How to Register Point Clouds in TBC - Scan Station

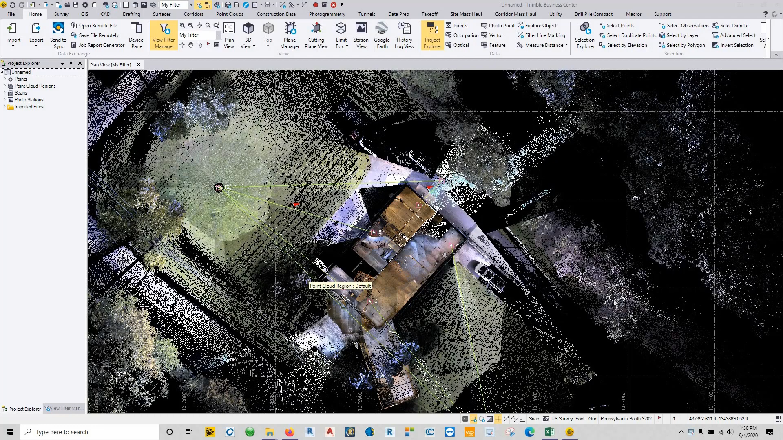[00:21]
this time in regards to doing point cloud registration so this particular project
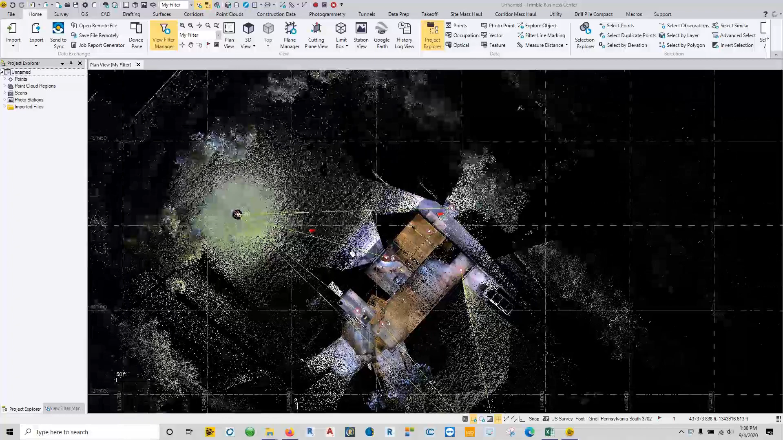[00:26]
part of it was taking place outdoors but a big portion of it was doing a lot of these small rooms on the inside SX10 is a is a great scanner however it is not a fast scanner so doing full full dome scans at course resolution takes 12 minutes to set and in trying to get a project done in a particular day setting control inside and traversing around inside of a building can take a long time and doesn't guarantee you really good results one of the
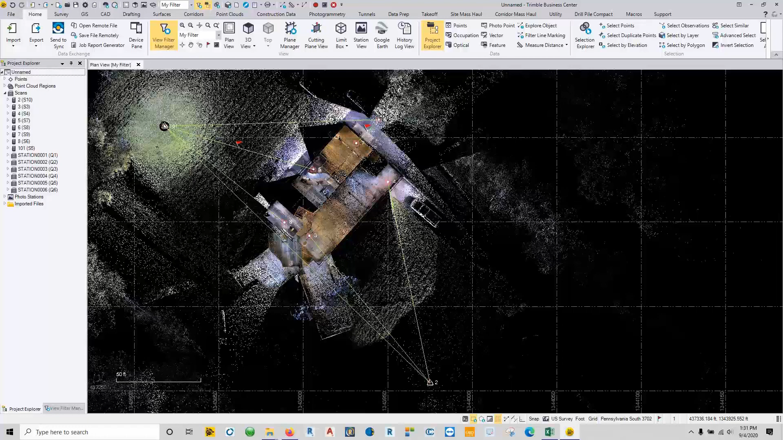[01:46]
if things do go wrong in the field with let's say one of these other scans one handy tool that they give you and the point clouds command is to create a scan
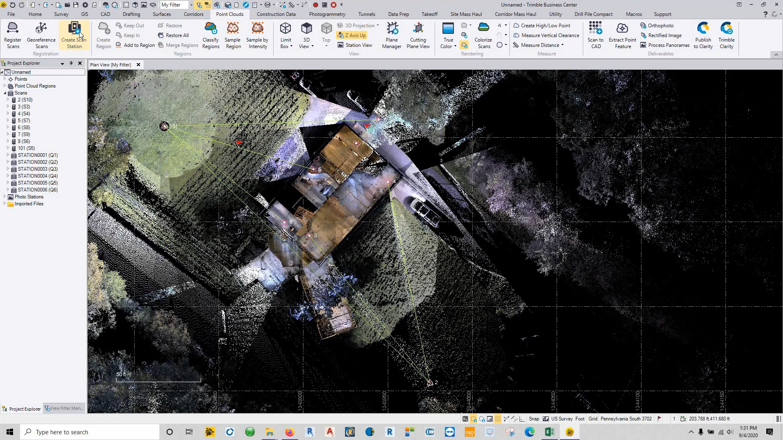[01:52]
station and what creating a scan station does is I can choose any one of these scan stations so like station 2 here and I can basically remove any raw element that tied it to any sort of total station information and just turned it into a raw scan station that then I can register in I don't need to do that in this case because the control around here and
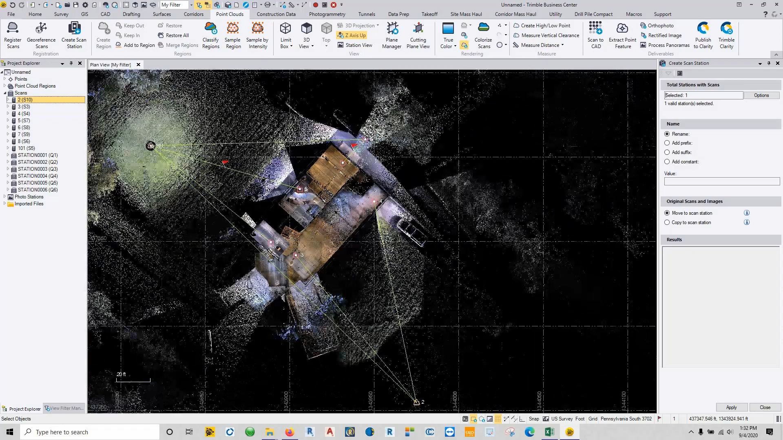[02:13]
the all the other station setups are perfectly fine but if you ever do find yourself in a situation where the scans aren't working out properly due to either you know rod heights prism constants
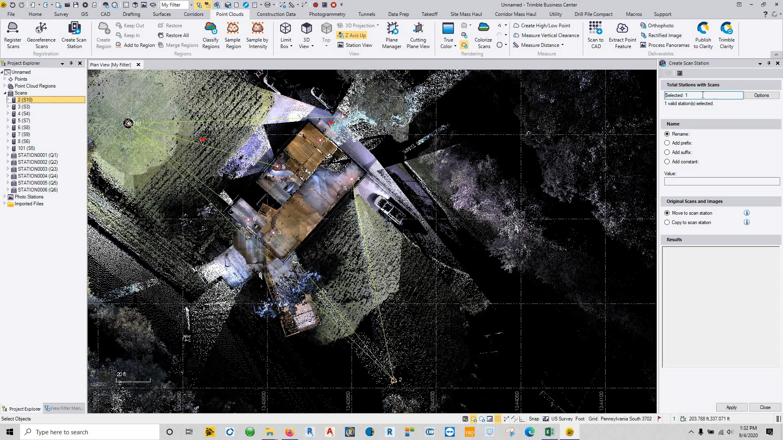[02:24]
I mean you name it in the raw dad and you really can't figure out what's going on just free the scans up by generating a scan station and then go through this registration process so to begin we have the the data set here I can put this thing into a
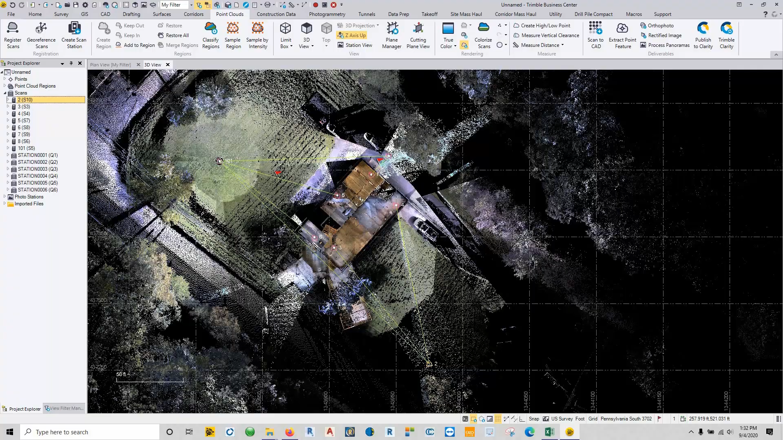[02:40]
3d view it will zoom in and you can see there's a lot of rooms that don't that are not where
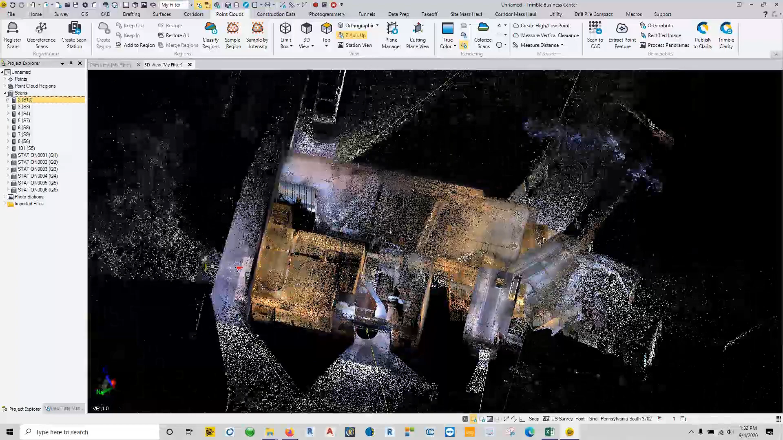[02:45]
they belong so in order to fix this the first tab or the first command in the point clouds tab is register scans so we'll go into register scans and the plane base is only for tzf or fls which would be like your x7
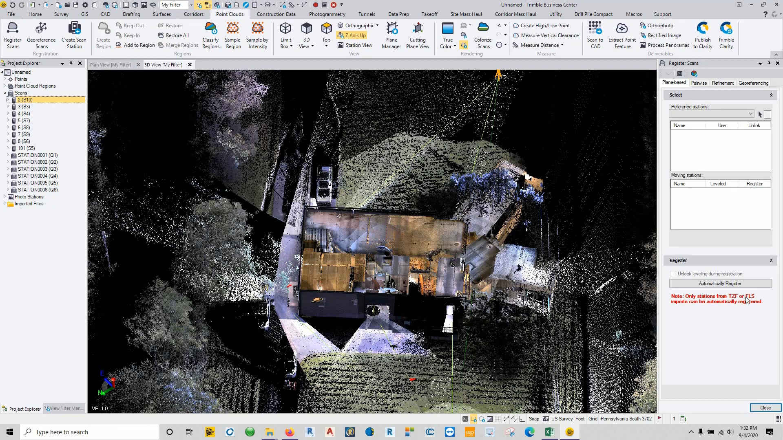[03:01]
tx8 or fls is pharaoh so with our sx10 we're tied to doing what's called pairwise so that's having two two
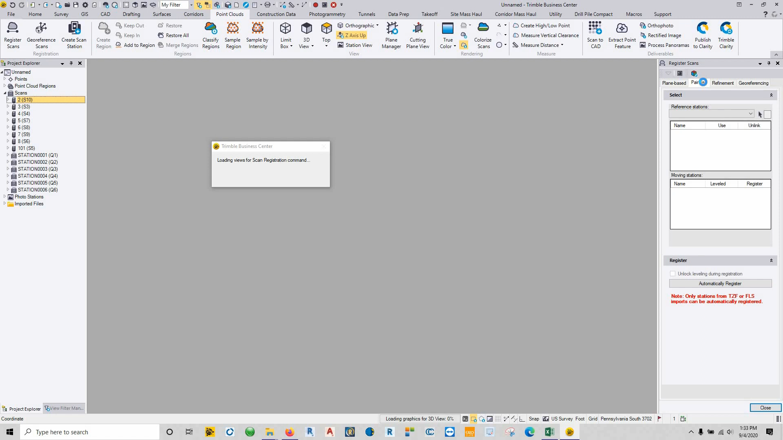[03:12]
scans is no comparative between the two so our reference scans are going to be anything that's marked with an s and our moving stations the ones that we're moving them to are going to be shown
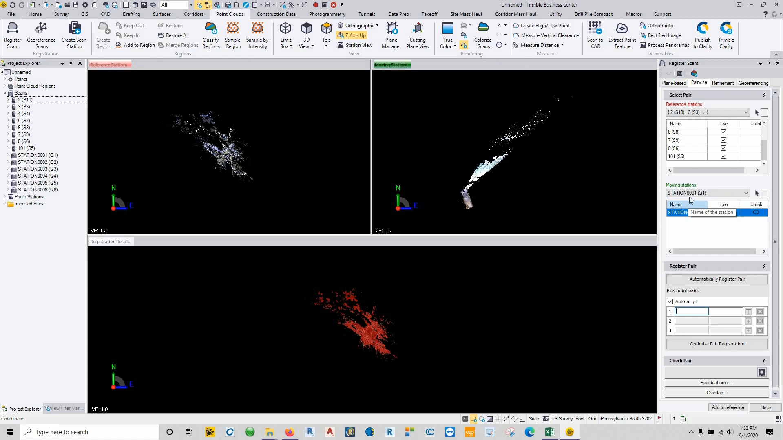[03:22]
by being a queue with this just a long station number and then down here we have where we can choose a pair so the where we're going to start is we can zoom in on one of these
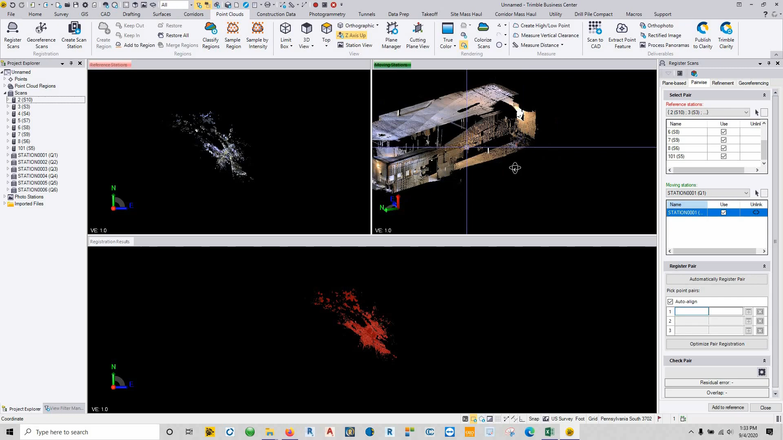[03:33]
point clouds here kind of figure out where we're at come to this data
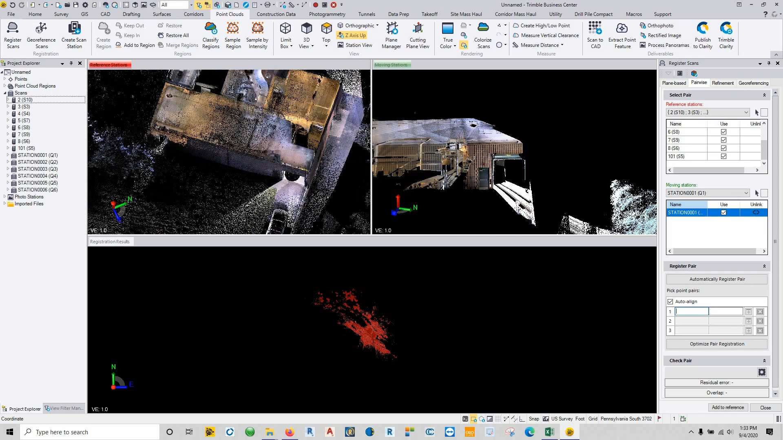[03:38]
set once again try to figure out where exactly we're at and I can tell there's a door here same door the tier only this is the inside versus outside and in our point clouds thing here we have an option here to say see inside
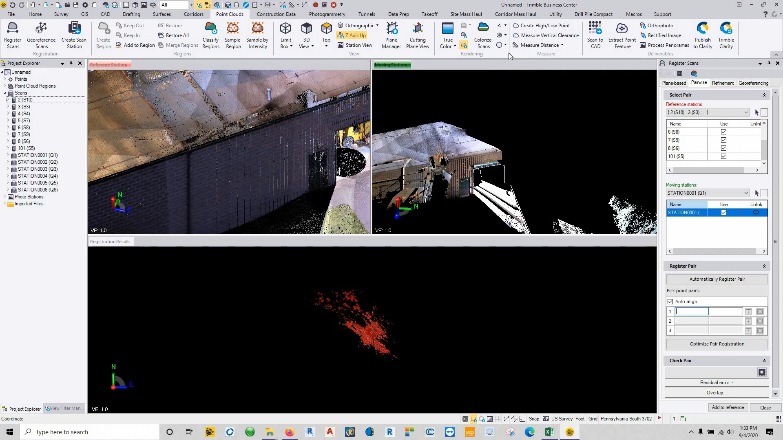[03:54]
and we whenever we click see inside it's going to get rid of the front wall and the ceiling so now I'm able to see inside of the scan I can look around for objects or inside to tie this thing all together
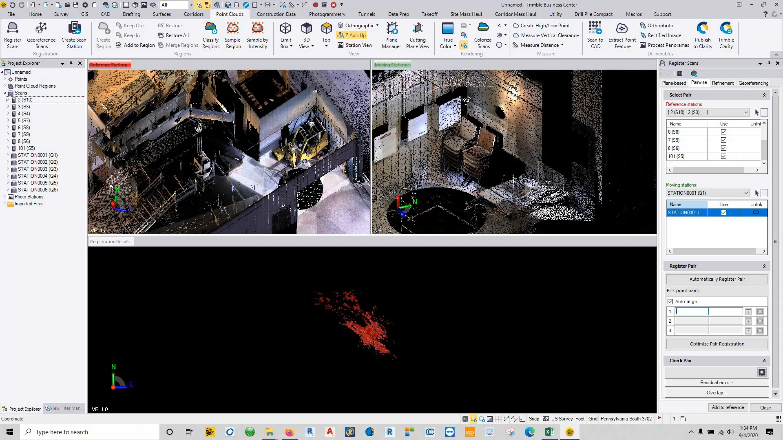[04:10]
there's a forklift right over here I'm not seeing too much of it in this particular scan so we're going to figure out what we have that's common between the two right over here some filing
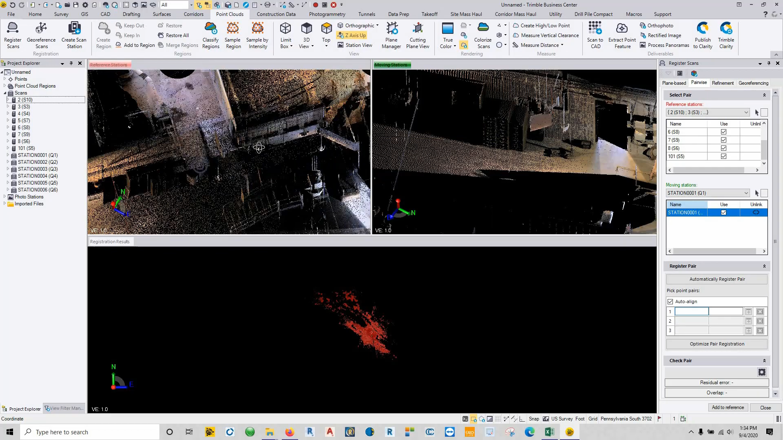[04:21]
cabinets those are the same file cabinets that are over here and if you have a hard time seeing it once again increase the the point size and you may be able to see things a little bit more clearly so in this particular case I have these file cabinets here I can work with or this heater up on the ceiling so let's grab that heater make
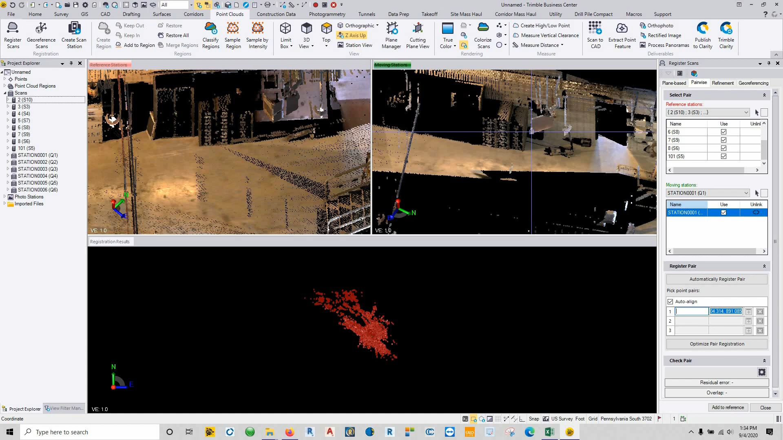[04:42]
sure we're clicking on it click on it and as soon as you click two points that you say are the same it's going to do a
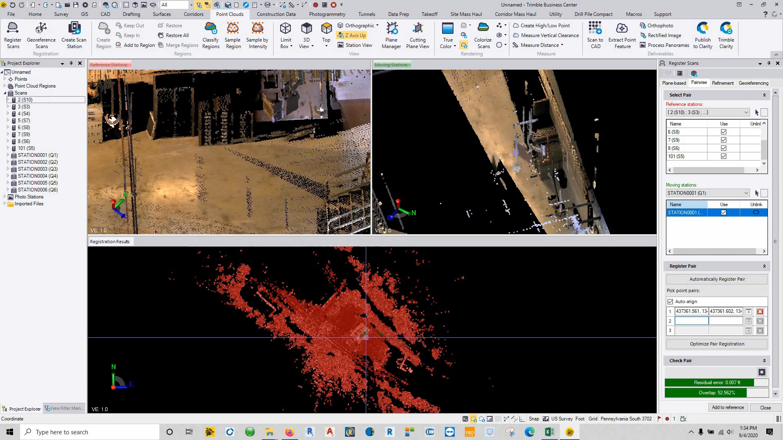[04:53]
course registration so we come down here and take a look at it we can see how well things are fitting together and that
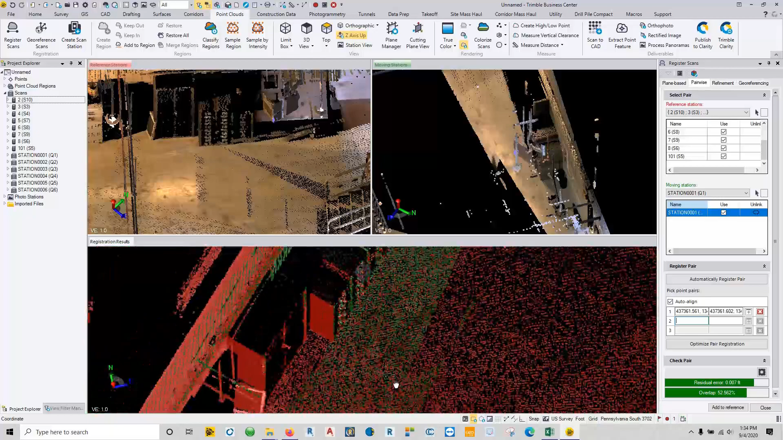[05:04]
looks pretty good so again off of one point we got the two to stitch together
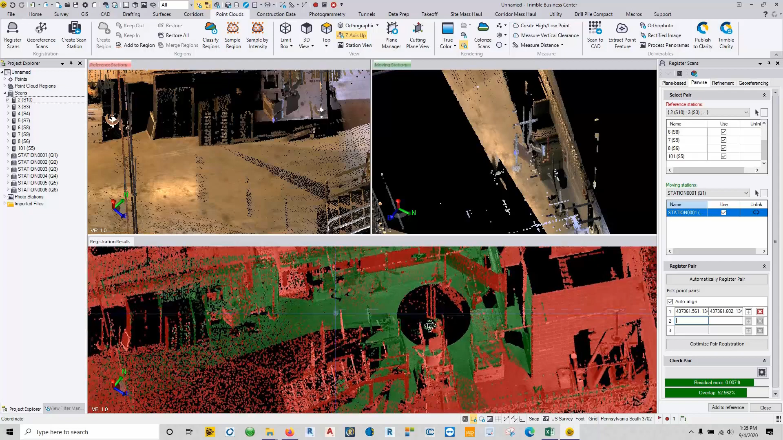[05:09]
yep looks pretty good and we can see down here our residual error and our overlap once we have our points selected we just say add to reference and once we say add to
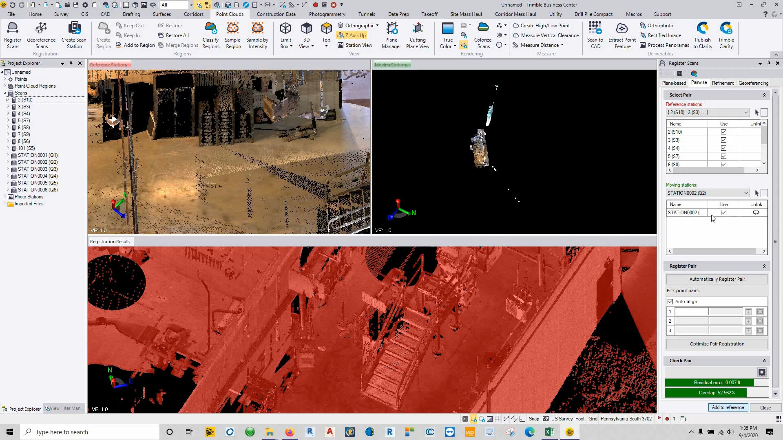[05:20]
reference we're going to go from station one now to station two once again we have the exact same sort of view only now we've added a whole new station into this to help us kind of stitch this all
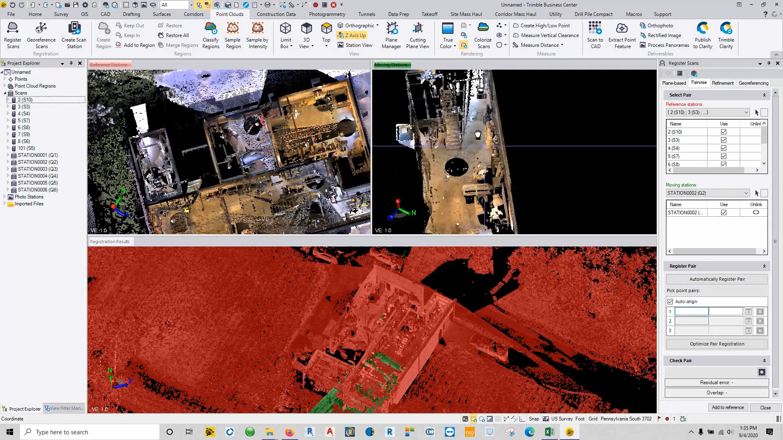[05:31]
together and we can tell this is still the exact same room there's a set of steps over here is that exact same set of steps so I can just click coarsely on the center of the first step and say these are the two same points and it's going to compute the registration and we'll see the relationship down below in the red versus green
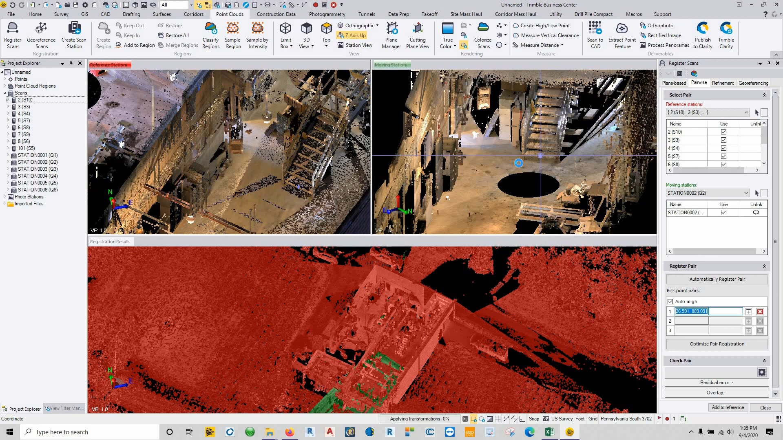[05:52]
all right so that first point that we selected didn't exactly work out the way that we wanted it to that's all well and good we have a couple other points
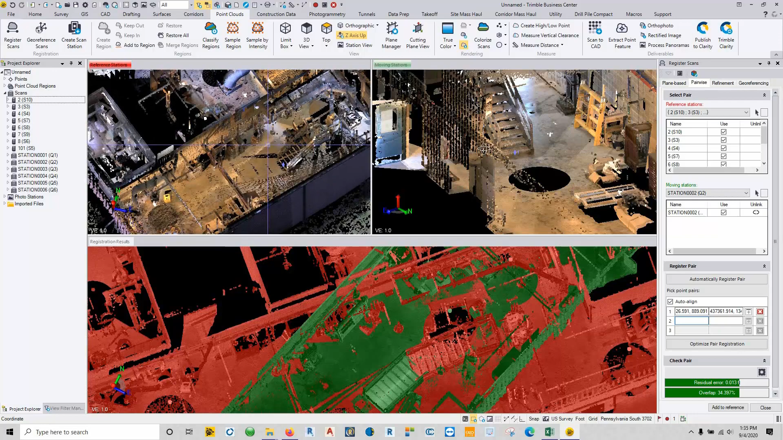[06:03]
here that we can select so once again we have this file cabinets kind of work with so I can click this corner of the file cabinet this corner
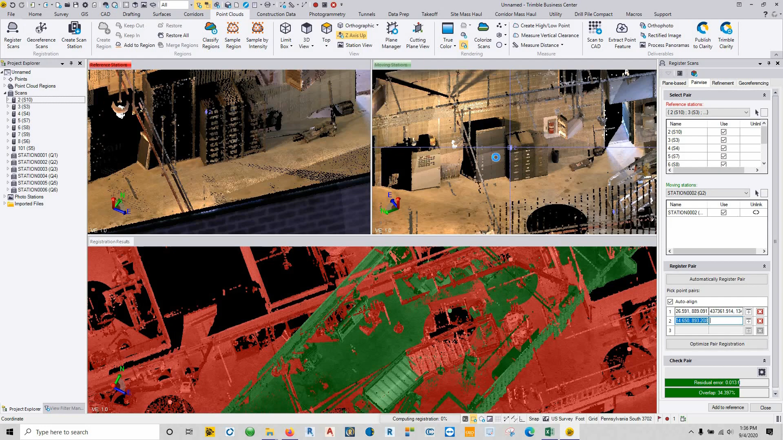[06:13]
of a file cabinet and
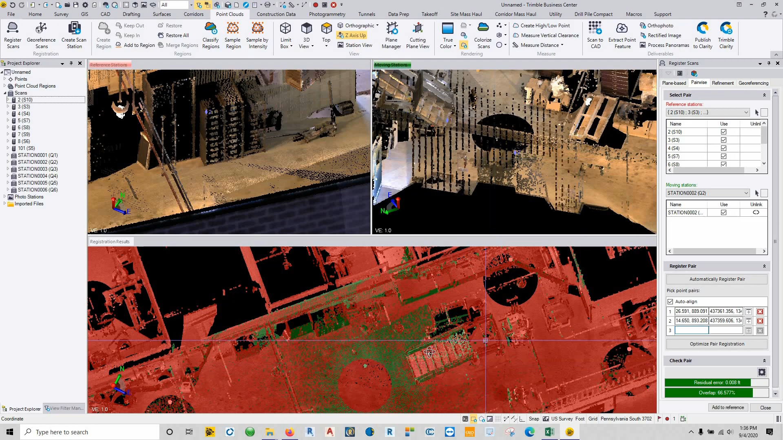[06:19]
there we are there are the two stitched together residual error and overlap
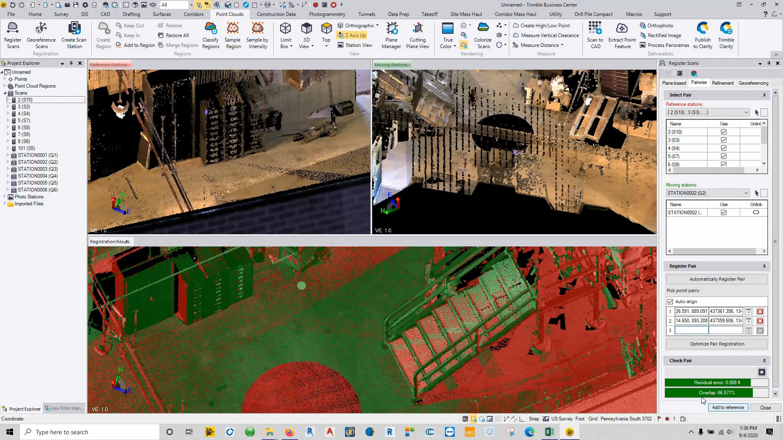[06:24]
and we're just going to keep adding these things in